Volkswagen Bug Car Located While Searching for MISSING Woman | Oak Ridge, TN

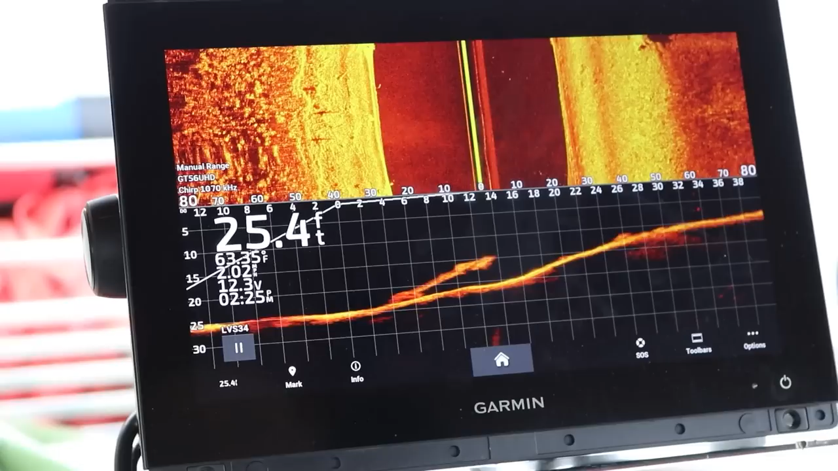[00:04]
On screen: depth 25.4 ft, water 63.35°F
Oh my gosh You do the car. There's no way. That's not it's definitely an upside-down vehicle Wow What is that doing right there?
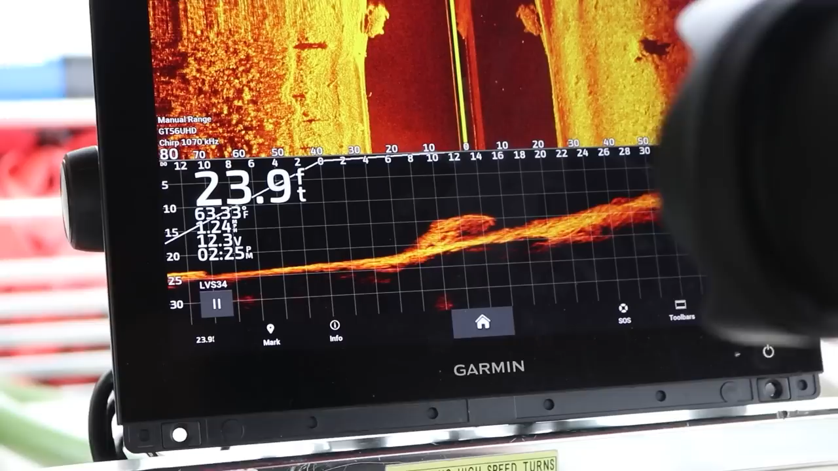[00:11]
On screen: depth 23.9 ft
Holy smokes. That is a crazy spot for a car Those are his air bubbles coming up right there, so he's at the car right now Oh
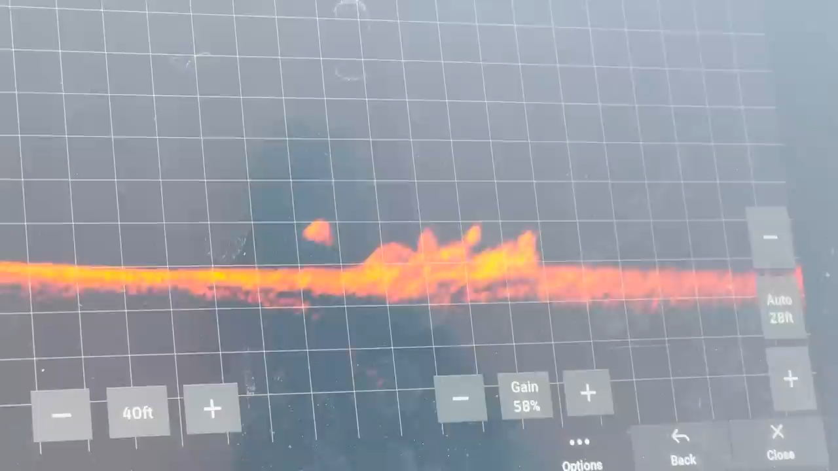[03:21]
Maybe it's like a fish habitat It could be golly man, whatever that is just came off of that. That's a good size fish Yeah, I don't know.
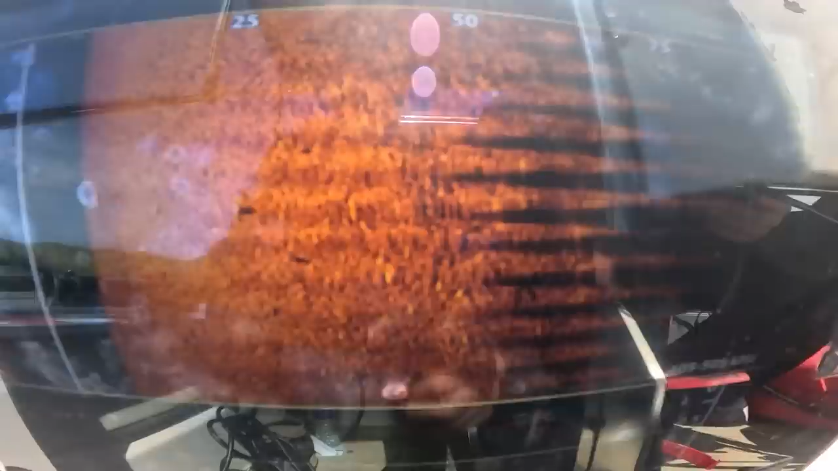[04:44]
So that's what it does to the sonar With the wakes all these lines kind of messes up our reading a little bit It's a tire The show is Like it's been like six months since we've
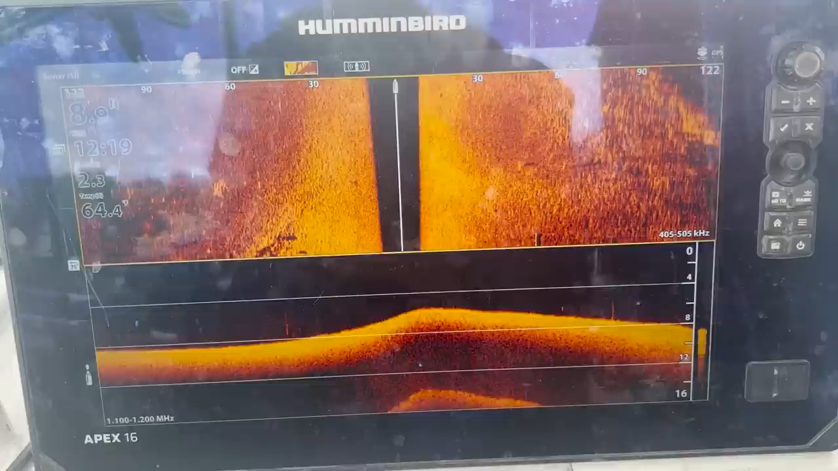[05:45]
Yeah, it's pretty shallow right here
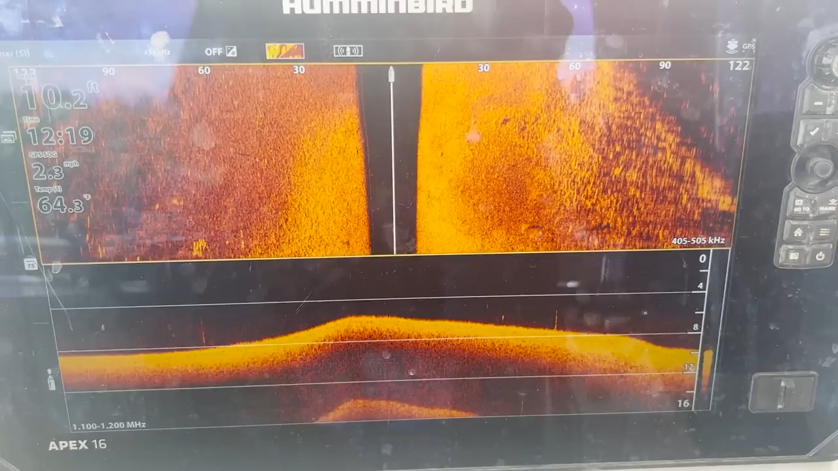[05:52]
On screen: depth 10.2 ft, speed 2.3 mph
All right passing the boat ramp right now
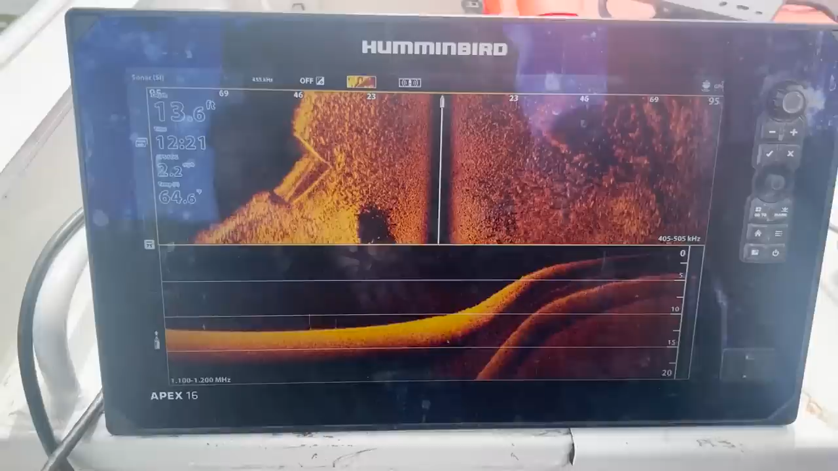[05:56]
On screen: depth 13.6 ft
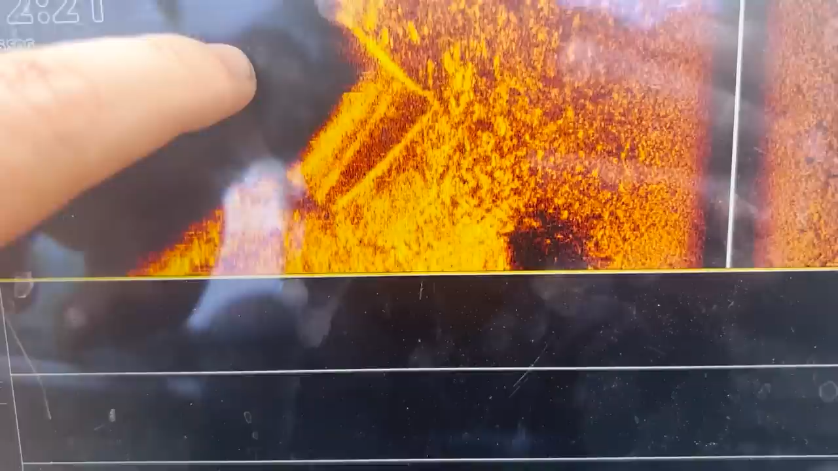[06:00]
Is that anything right there below it casting a shadow at the bottom of the boat ramp
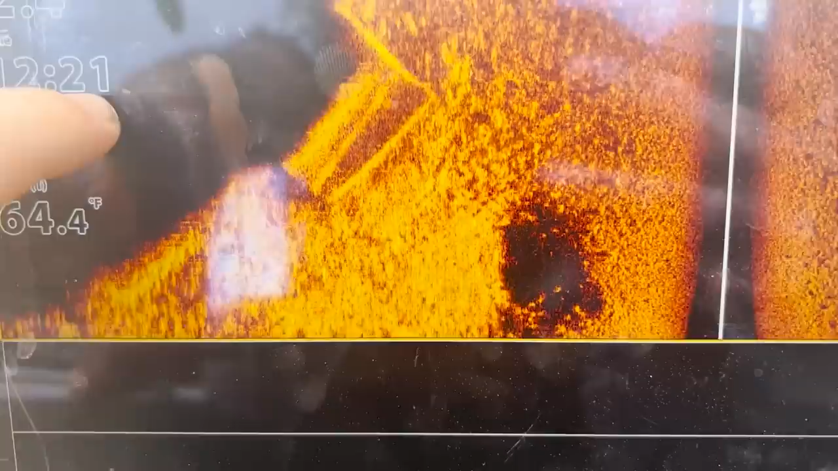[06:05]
On screen: water 64.4°F
Hey man, that just looks like the the rock pile that's always really rocky out here.
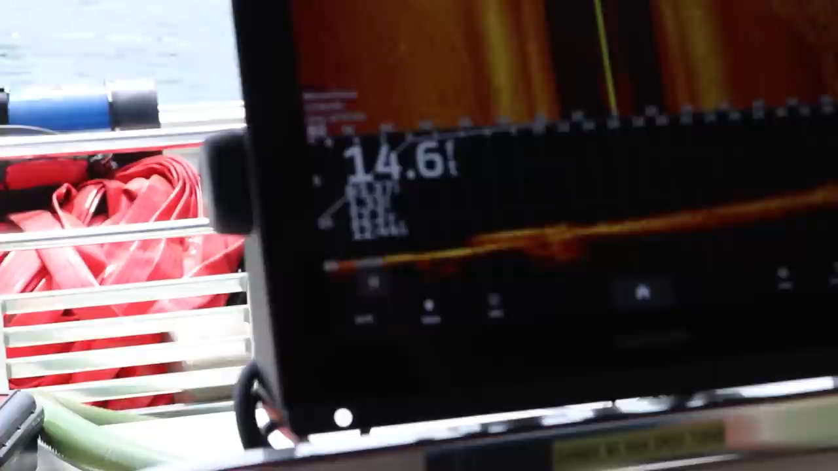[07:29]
It's like an old floating dock or something Yeah, you can see it right there and then down here look we're looking at Solve that mystery.
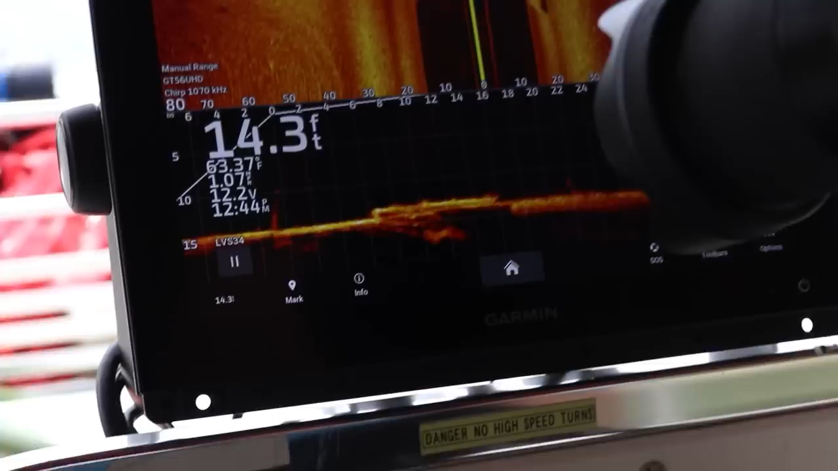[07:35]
On screen: depth 14.3 ft, water 63.37°F
Yep, the mystery of the flat bottom with the whole thing in it
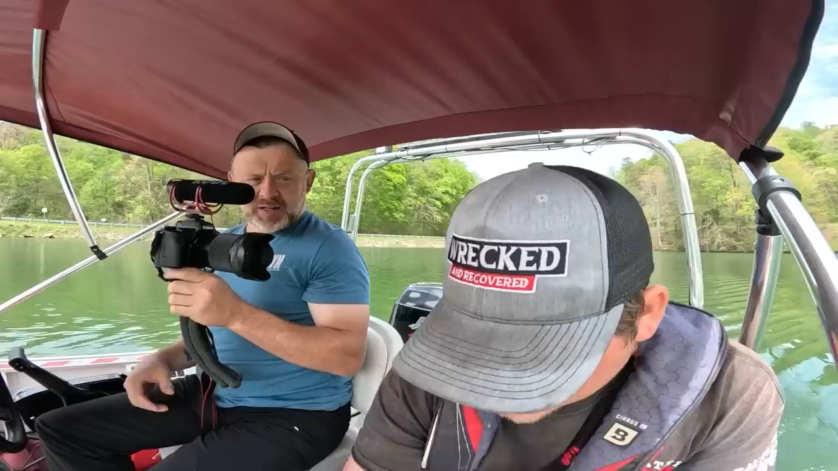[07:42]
And then uh upside down cars man look weird sometimes. Yeah, they're really old too All right back out to the river So we just went over we're going pretty fast, but there's a there's a sunken boat.
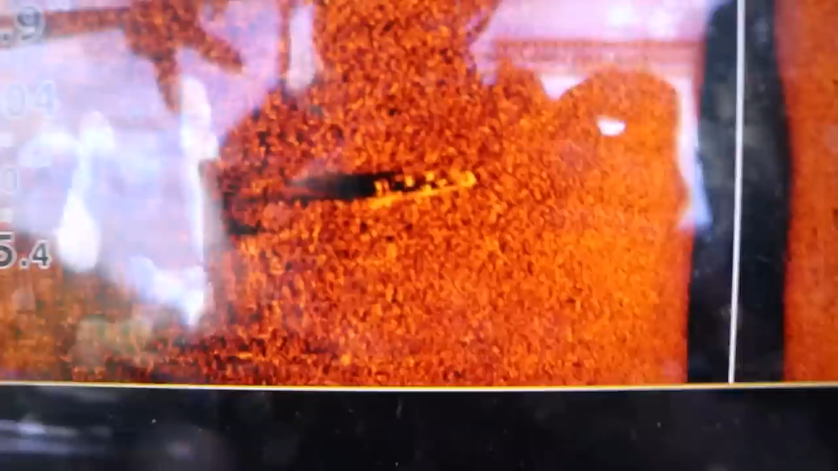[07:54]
It looks like It's kind of stretched out there, but it's pretty cool